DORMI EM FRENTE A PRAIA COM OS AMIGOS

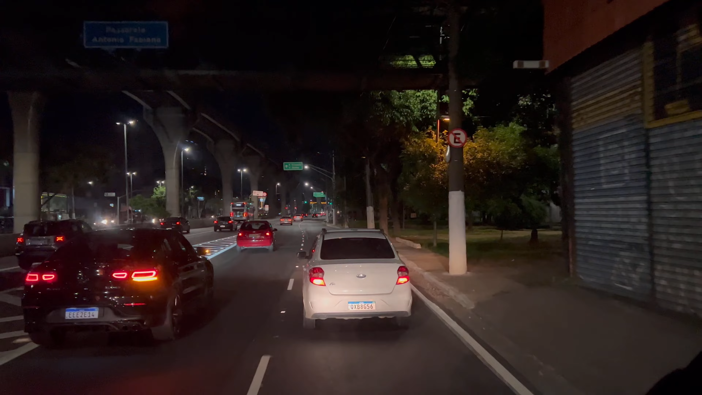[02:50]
Meia noite o fluxo tá grande, hein. O fluxo aqui não para, galera, cê tá doido, motorista, é mais ou menos assim, né. O fluxo aqui é grande.